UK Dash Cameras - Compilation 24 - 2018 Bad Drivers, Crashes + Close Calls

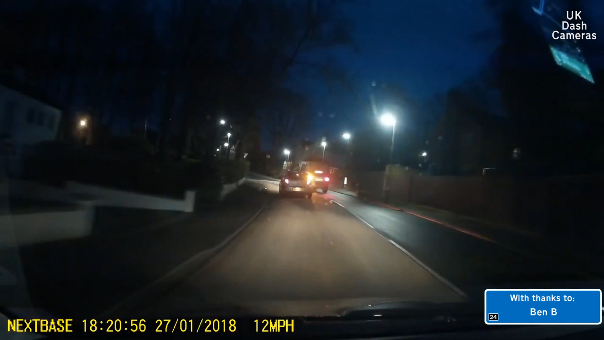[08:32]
Just because this guy's getting a bit slow doesn't mean. Oh my god, that's terrible what behavior. Moron. I know, they're clearly desperate. So.